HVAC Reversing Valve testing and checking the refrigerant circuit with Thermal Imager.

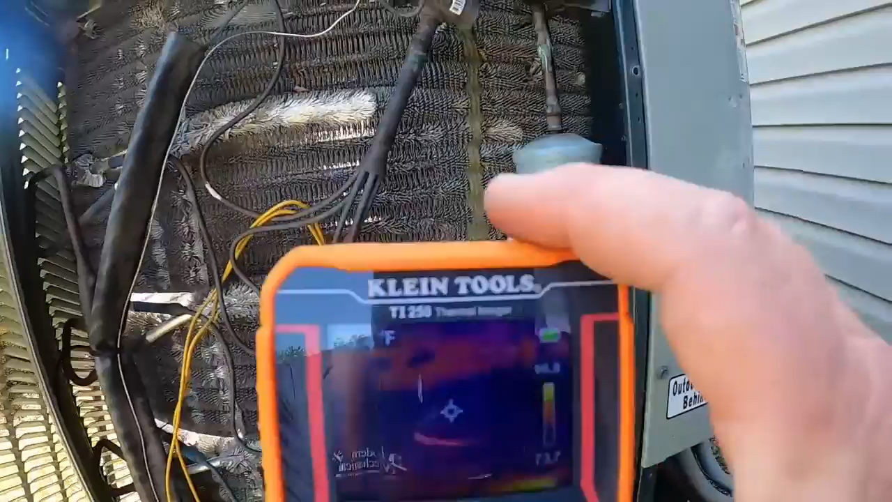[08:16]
i kind of like the idea of using it to
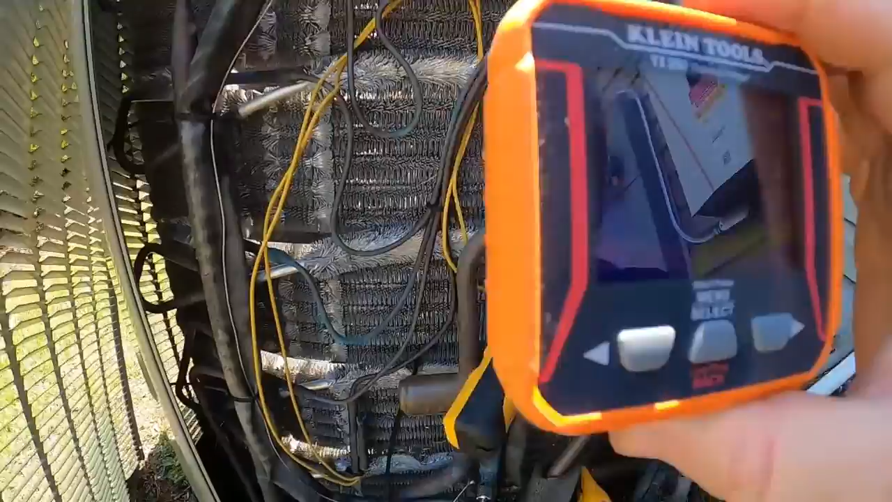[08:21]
check the refrigerant circuit so you look at this condenser coil
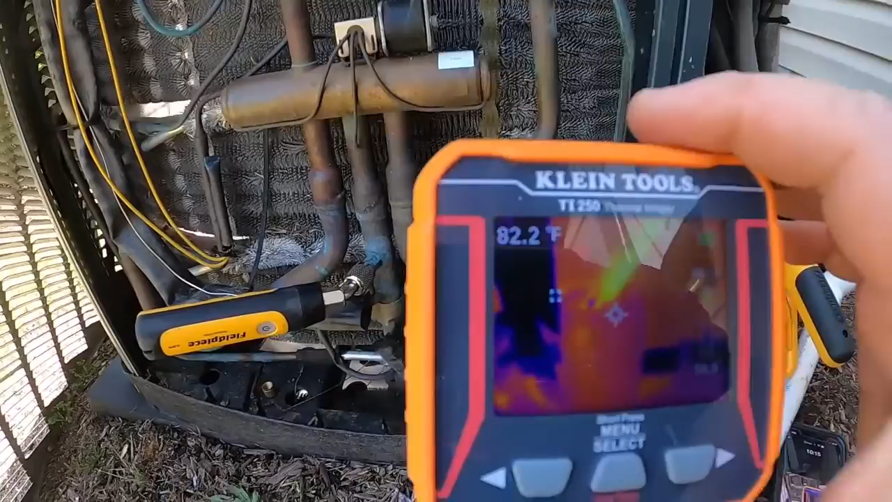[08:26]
On screen: spot 82.2°F
up and down how well you can see it if
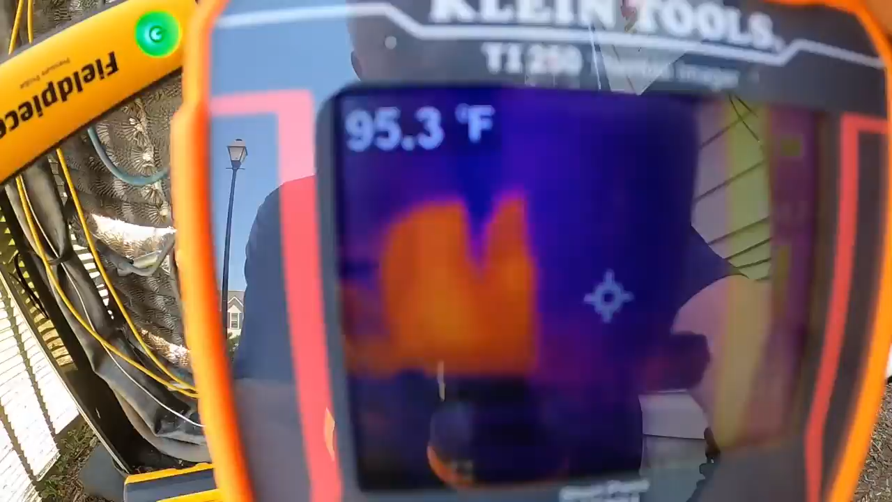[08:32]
On screen: spot 95.3°F
you had restricted areas in this coil
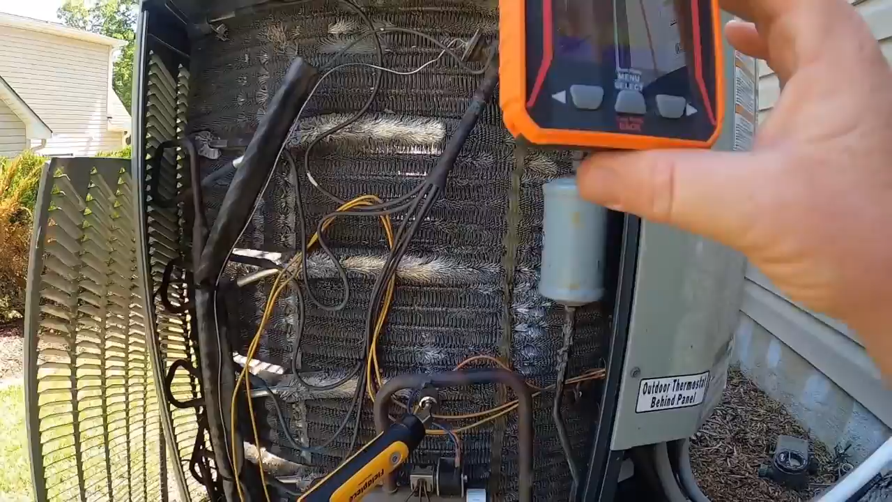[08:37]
drastic temperature changes in it is
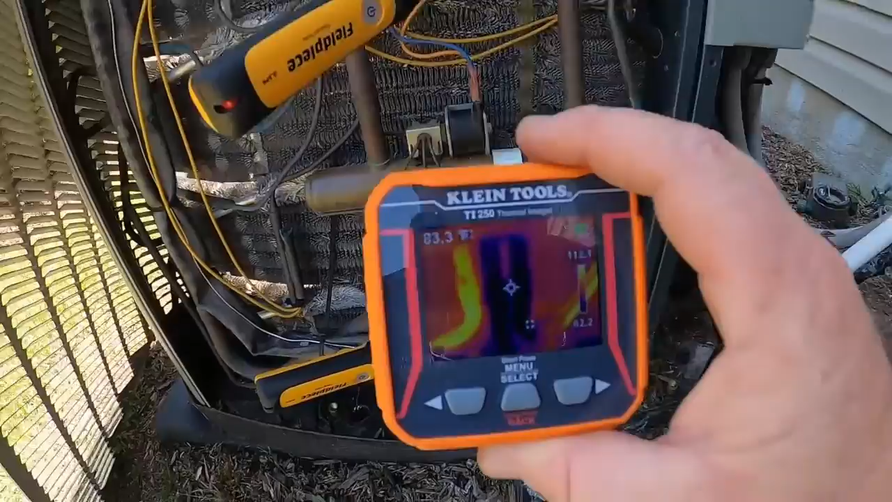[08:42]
that going to show or if you want to check across your
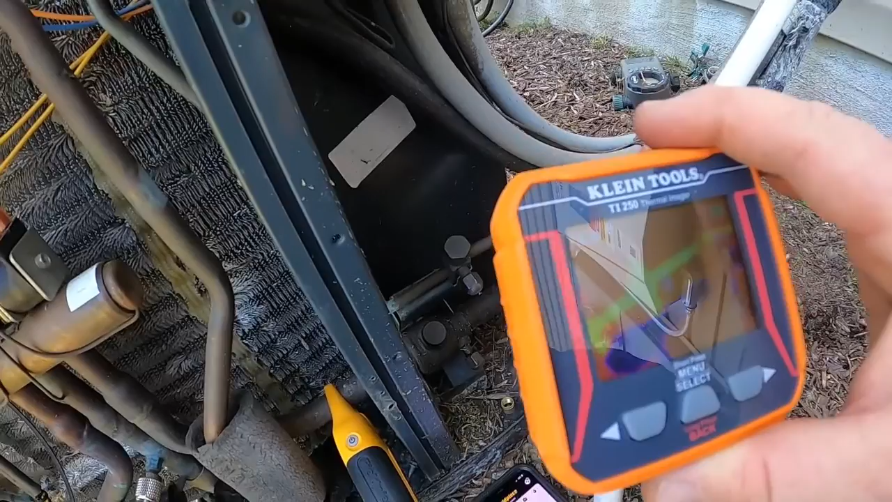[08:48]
refrigerant lines that one's 48 degrees that one's
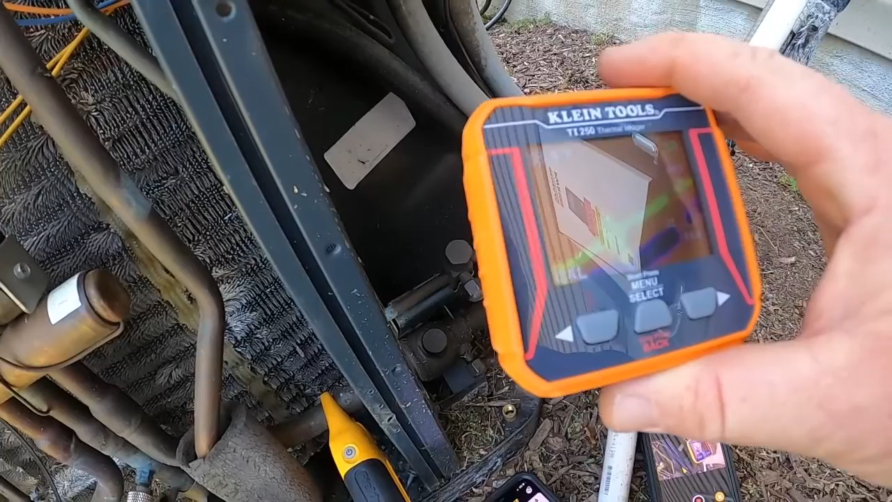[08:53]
let it recalibrate that one's 98 90 or 88 90 degrees
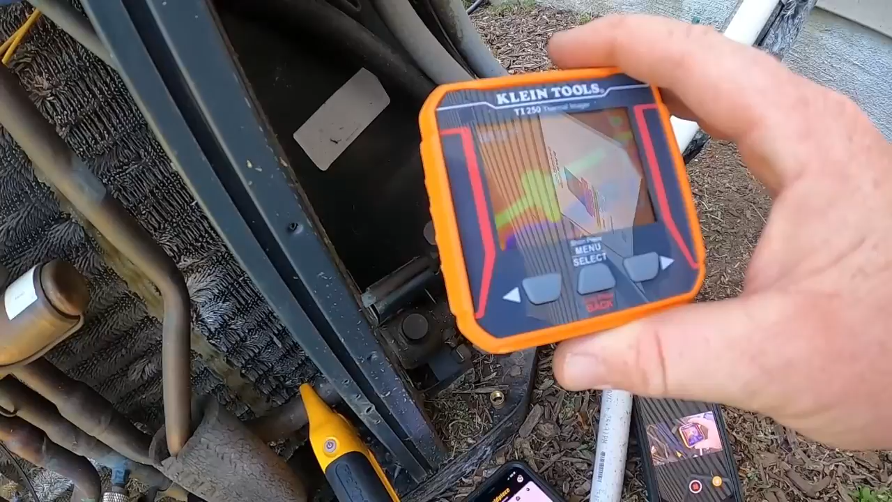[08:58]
but filter dryer so
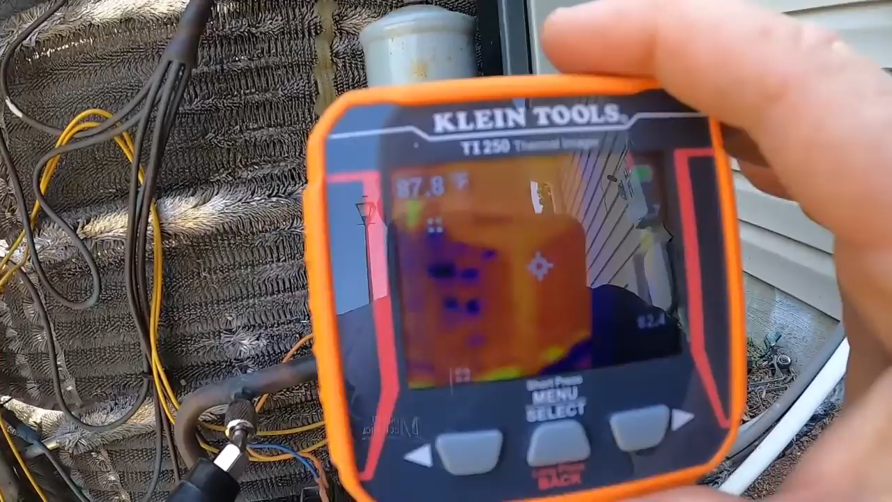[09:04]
if you wanted to check to see if a filter dryer was restricted
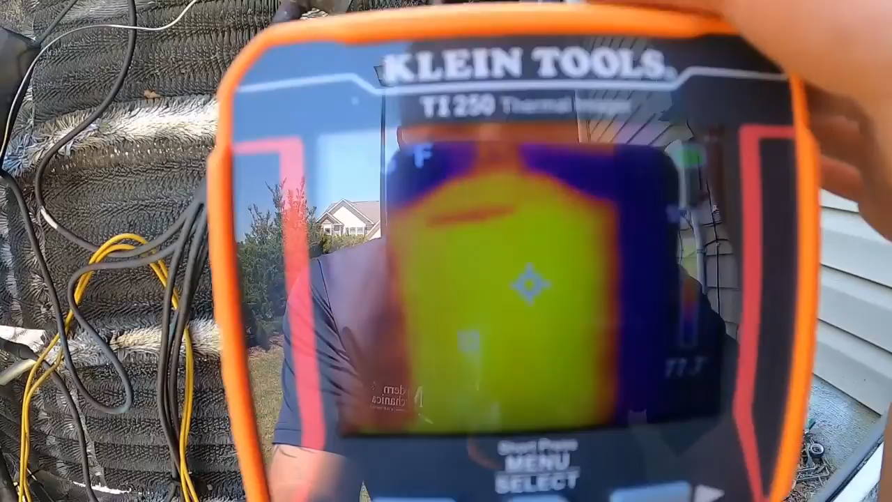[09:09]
you can go across that filter dryer
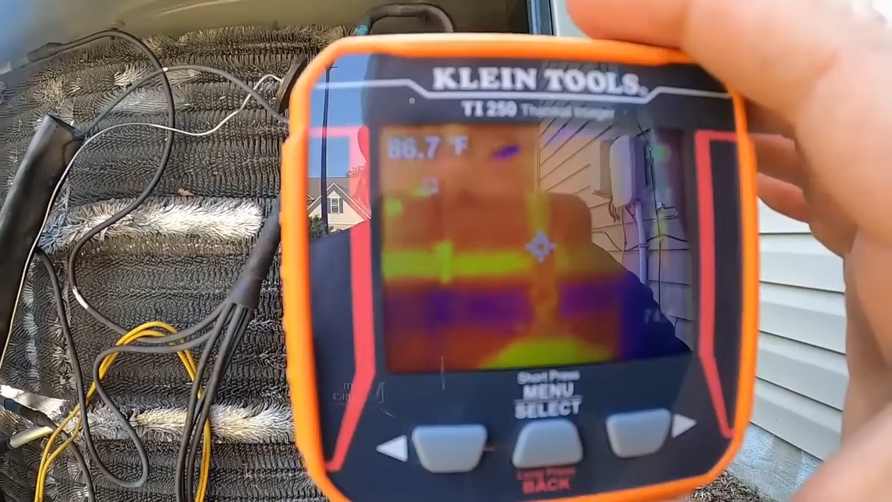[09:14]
and check your temperature difference so at the top of this one we're getting about 85 degrees
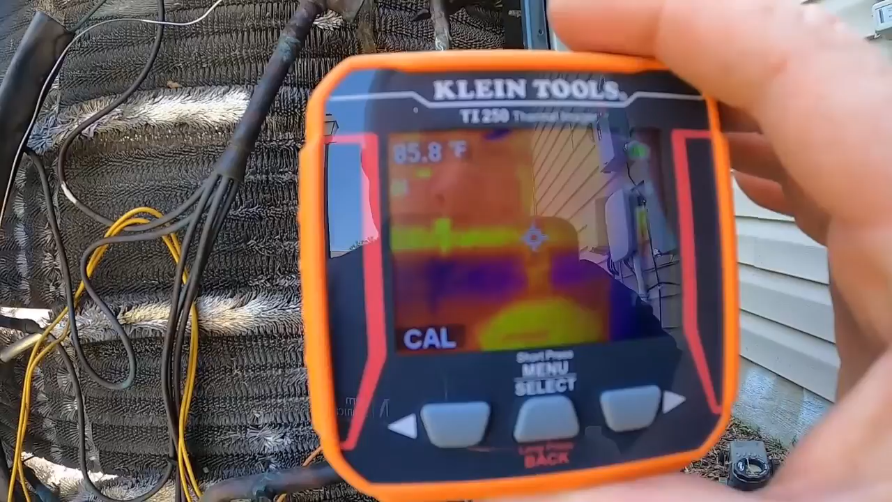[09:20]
and then the dryer itself go across that
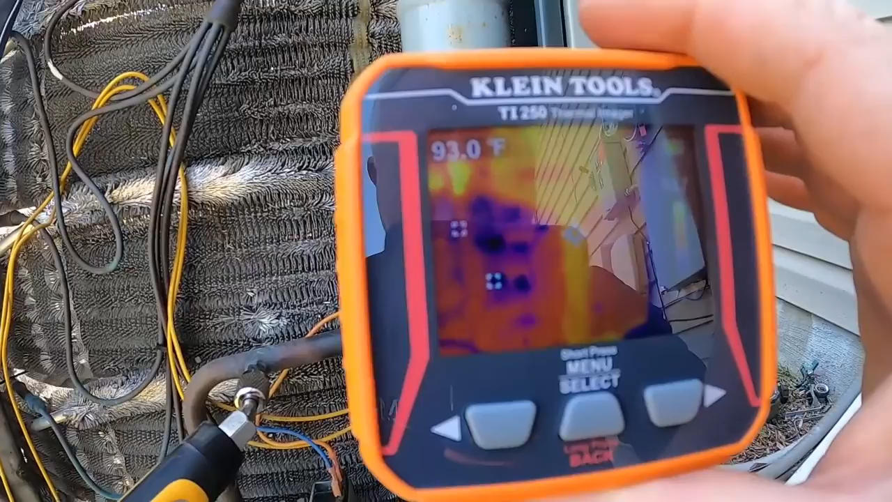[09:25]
On screen: spot 93.0°F
and then we get down to the bottom of that filter dryer
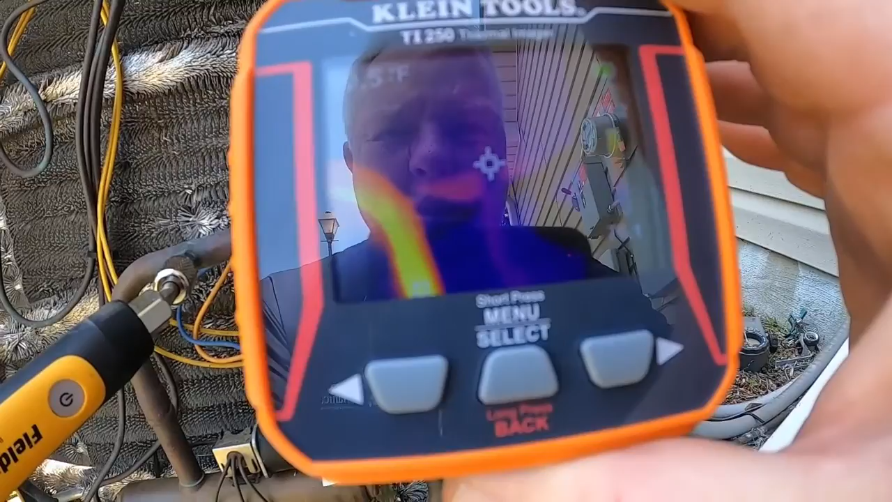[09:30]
and check so now yeah we're 89 degrees there we'll let it calibrate a minute 89 87
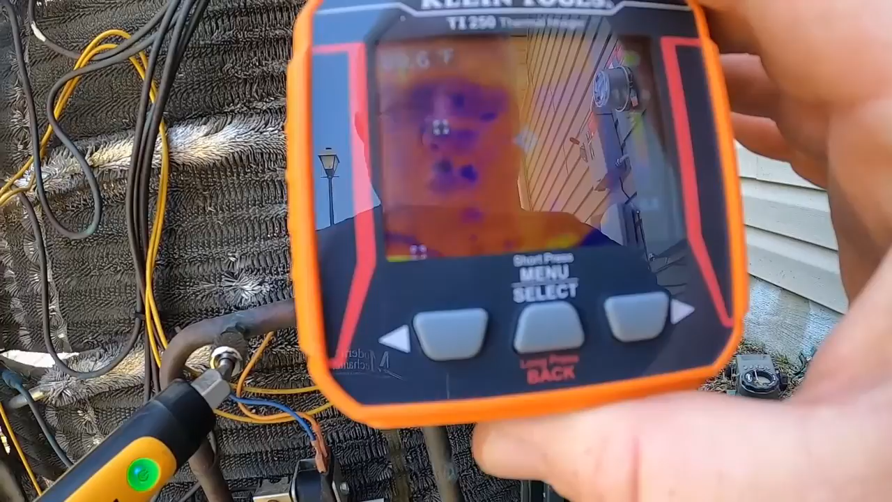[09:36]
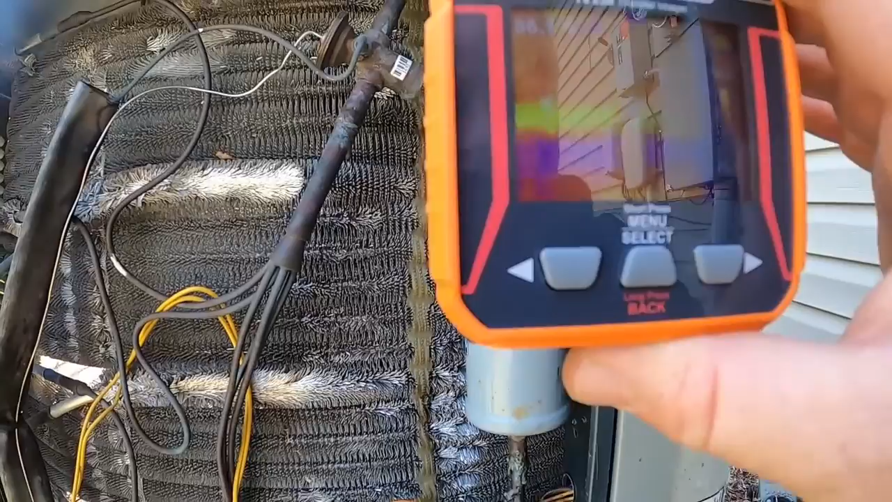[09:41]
there go to the top for 80
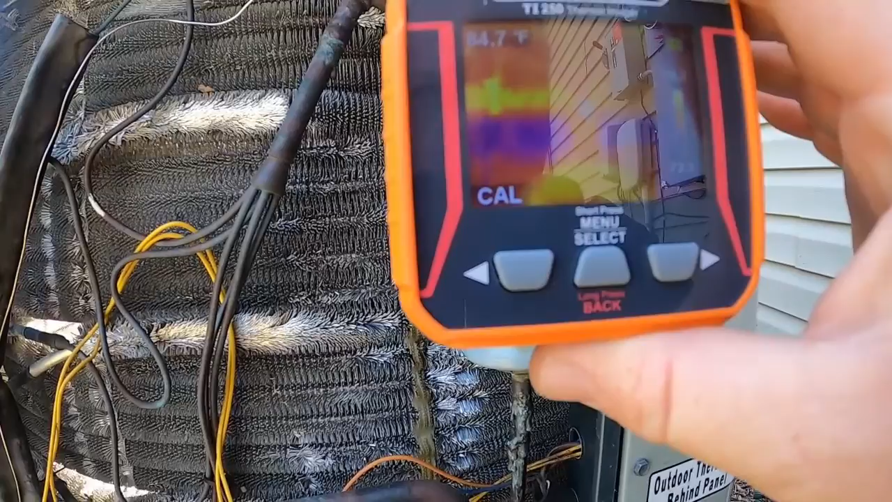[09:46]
let it recalibrate so this is something you have to practice have a little bit i think so